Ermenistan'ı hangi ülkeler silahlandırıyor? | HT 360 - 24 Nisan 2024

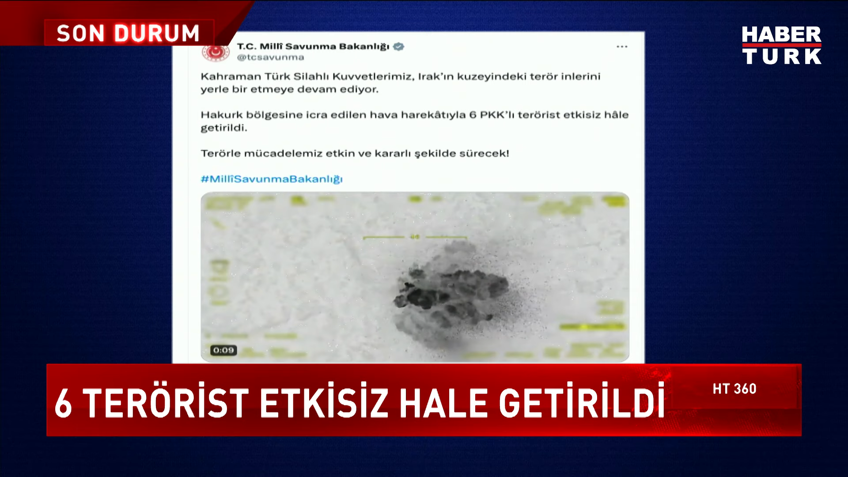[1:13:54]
kahraman Türk Silahlı Kuvvetlerimiz Irak'ın kuzeyindeki terör inlerini yerle bir etmeye devam ediyor.